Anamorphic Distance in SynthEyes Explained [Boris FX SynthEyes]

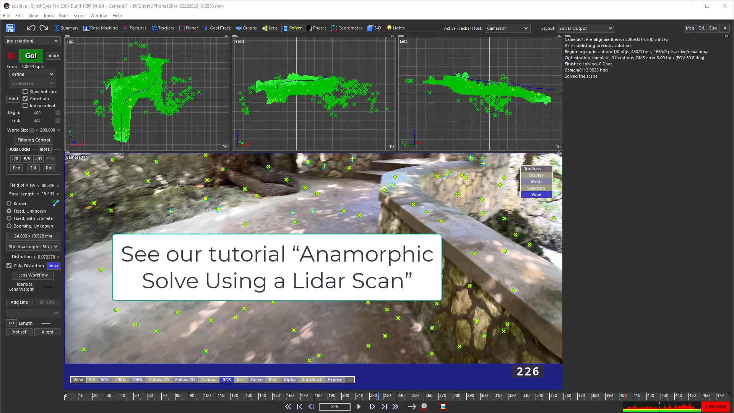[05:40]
We'll take our anamorphic lidar shot and give it a whirl. Anamorphic distance is only available on the anamorphic lens panels. We'll just set it to calculate, and then solve.
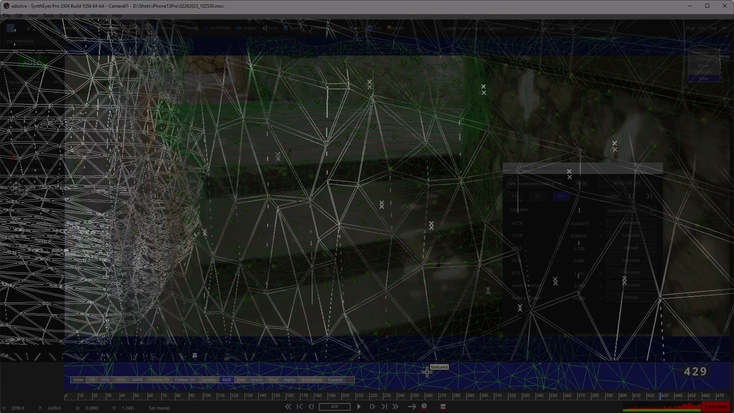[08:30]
the distances to these two portions of the mesh are much, much different. At the beginning of the shot, these two sections are both far away and little affected. The meshes need to be adjusted to take the camera viewpoint into account on each frame. Right now, that's not a feature of the perspective calculations of other apps. In fact, in this release, it's not even a feature in SynthEyes's own perspective view.
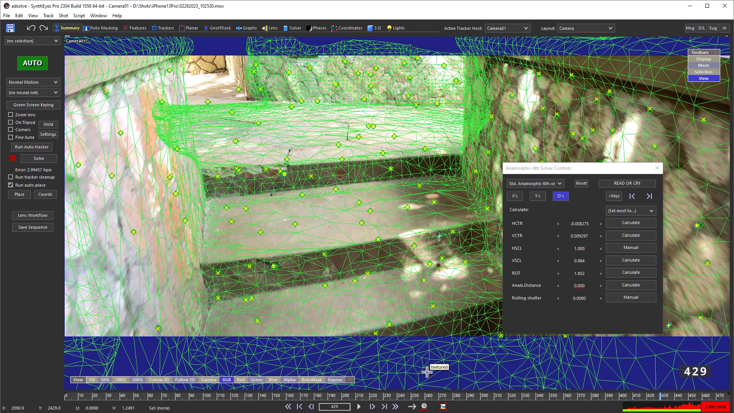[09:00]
The mesh won't wind up the same way in the perspective view.
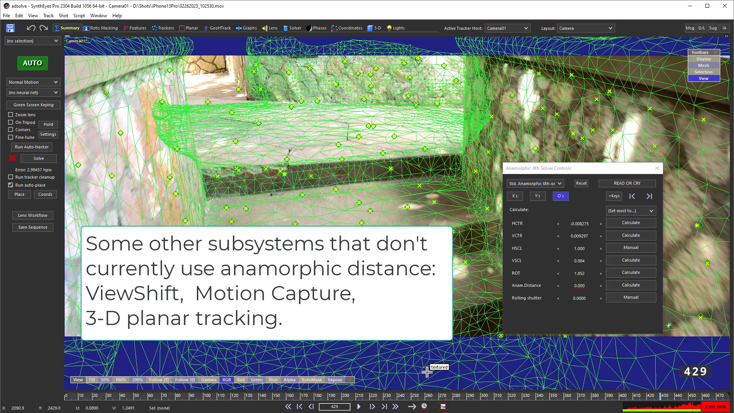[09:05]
We can use a vertex cache to store a compensated version of a mesh on every frame,
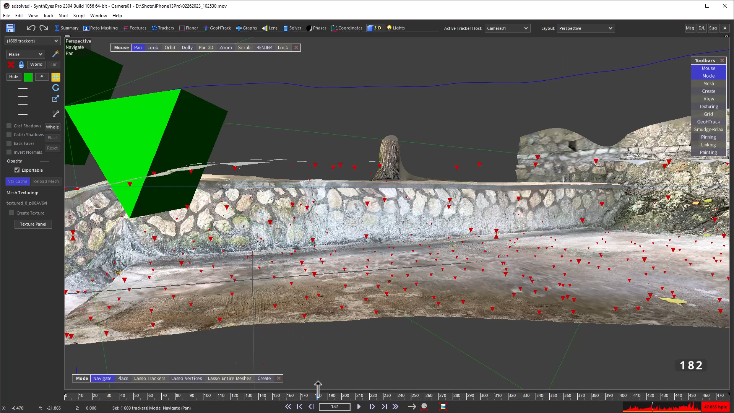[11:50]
We're not displaying back faces, making it easier to see the smaller and smaller shifts at further distances out in front of the camera.